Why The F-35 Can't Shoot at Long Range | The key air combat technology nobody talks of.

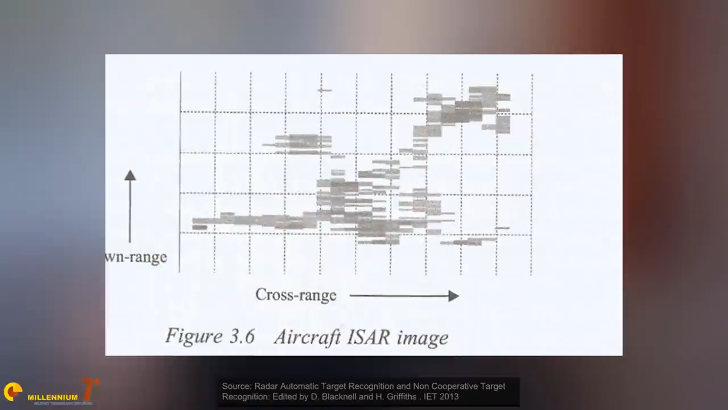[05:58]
is actually capable of taking a very out of focus and pixelated picture of
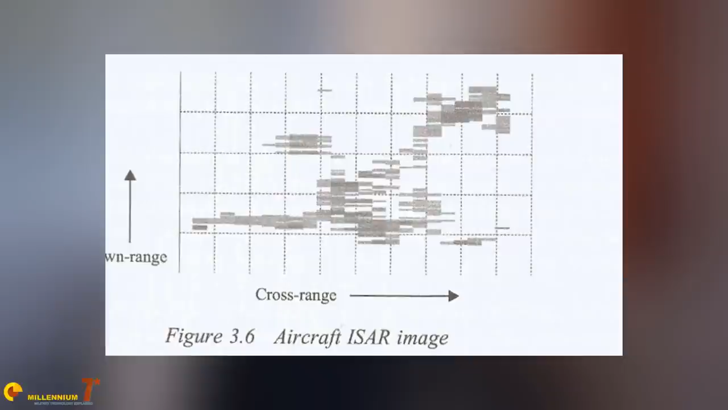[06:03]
the aircraft it would take too long to go into the details of all of them but the concepts are the same the